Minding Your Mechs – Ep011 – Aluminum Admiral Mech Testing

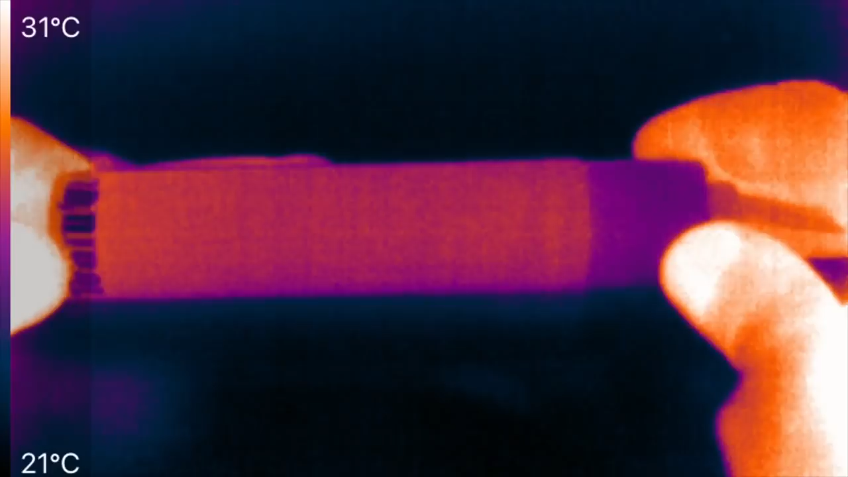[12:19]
On screen: scale top 31°C, scale bottom 21°C
okay so we can see now you can see the admiral where the aluminum is that's reflective see how it's
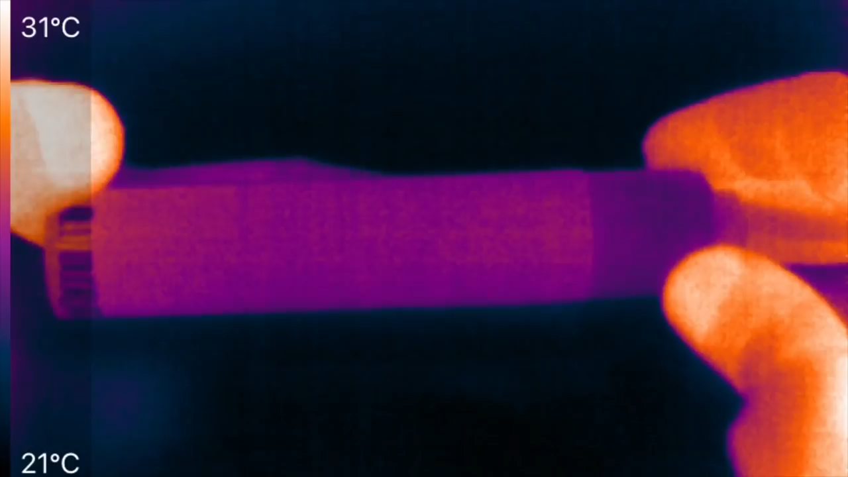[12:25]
On screen: scale top 31°C, scale bottom 21°C
showing the temperature of my reflected finger where it was
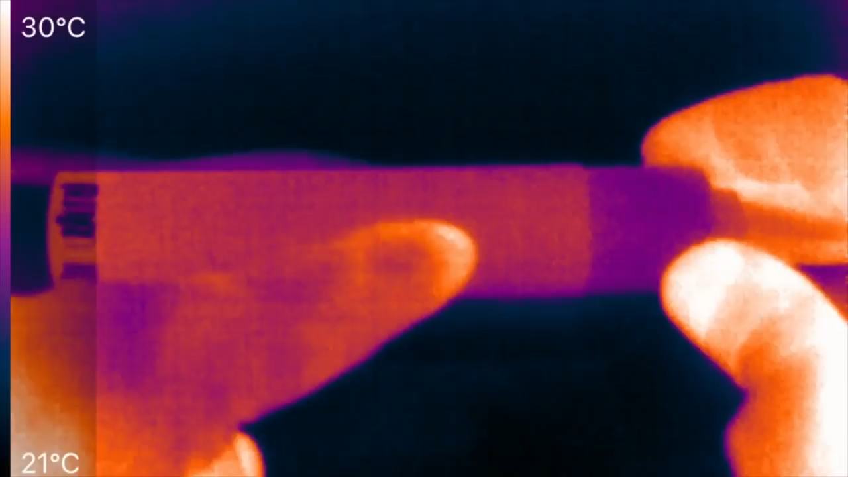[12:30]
On screen: scale top 30°C, scale bottom 21°C
machined out here engraved but it's hard to see the difference the tape ends right here so the
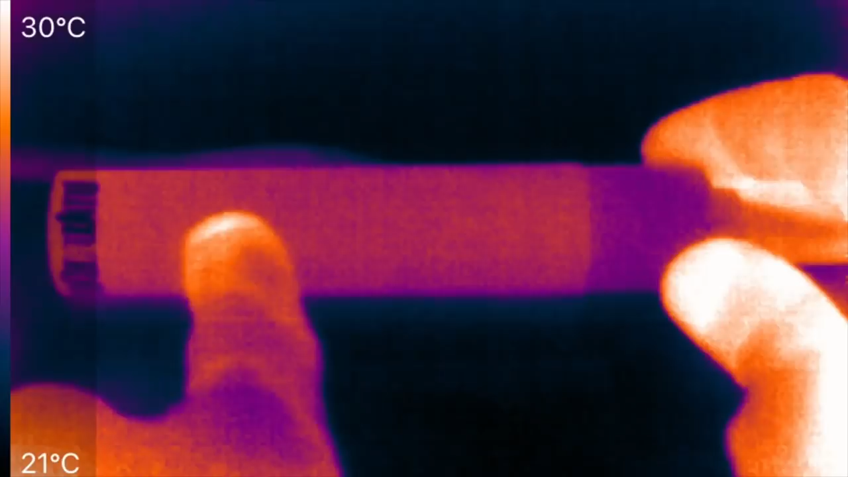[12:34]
On screen: scale top 30°C, scale bottom 21°C
black coating on the on this black aluminum admiral makes for a great infrared emitter and we really didn't need the tape up
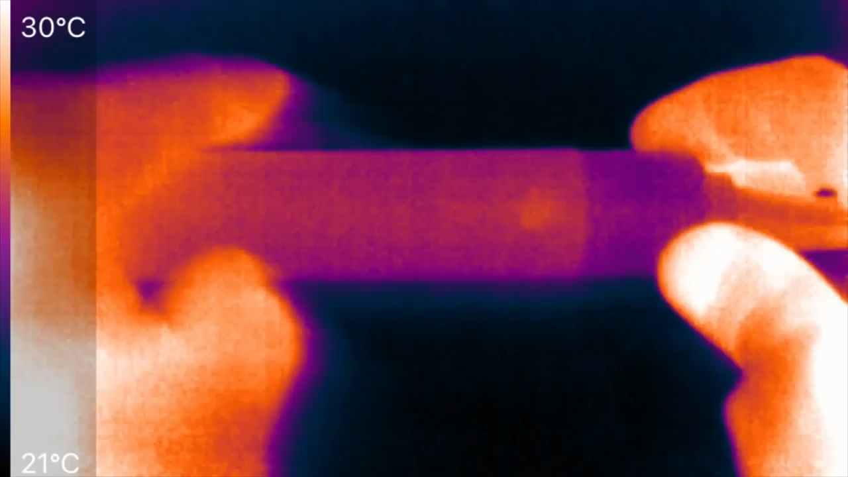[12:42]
On screen: scale top 30°C, scale bottom 21°C
here but it's good to have it and it's always
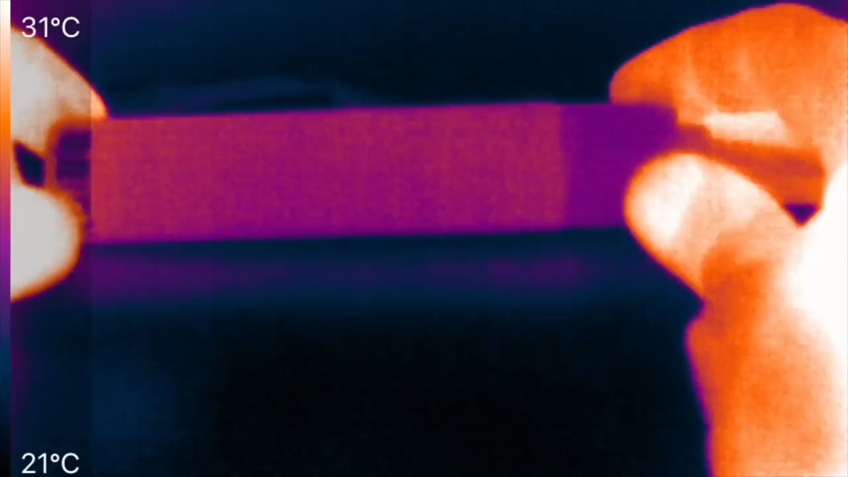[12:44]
On screen: scale top 31°C, scale bottom 21°C
consistent so very little heating tiny bit more than the brass but that makes sense tiny bit more resistance than the brass